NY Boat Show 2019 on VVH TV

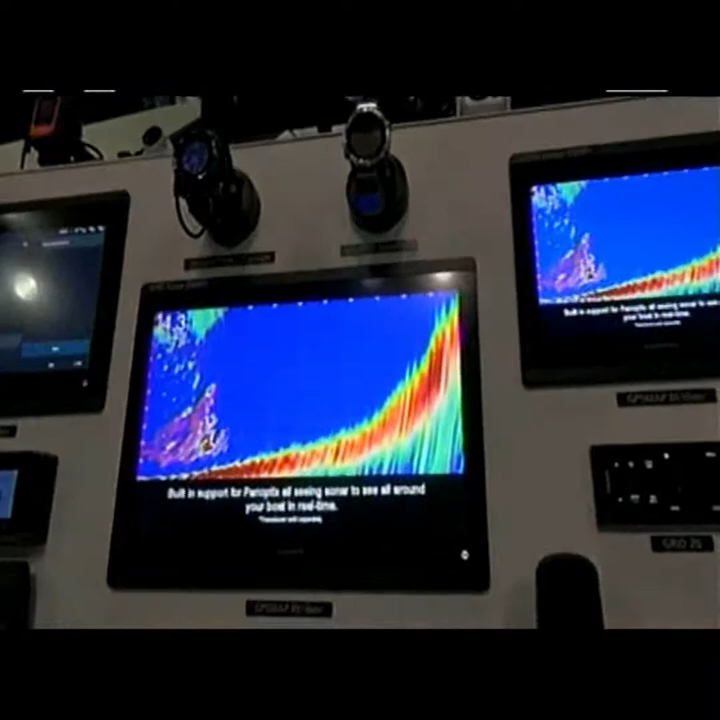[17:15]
And then what is all of this other radar and sonar and everything that we're looking at? This is really a lot of new technology.
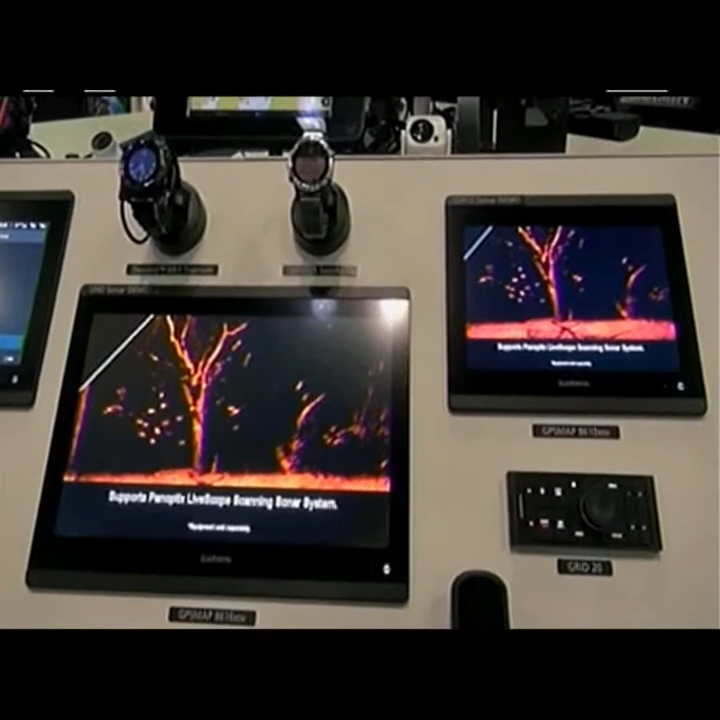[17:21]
Exactly. So this is our new for 2019 GPS map 8600 series.
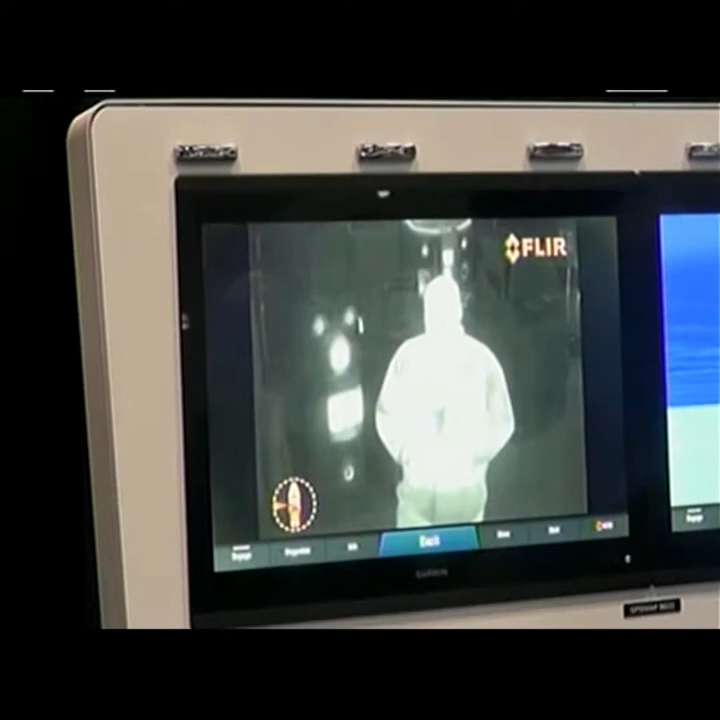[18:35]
Exactly. Garmin plotters have full integration with FLIR thermal imaging cameras.